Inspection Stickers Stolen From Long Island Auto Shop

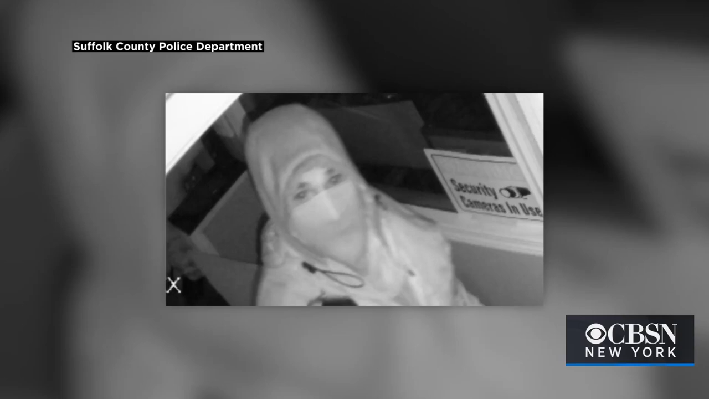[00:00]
Suffolk County police say this person stole New York state inspection stickers from an auto repair shop. This video is from November 22nd, just before 1:30 in the morning at Atlantis Auto Repair on Jericho Turnpike.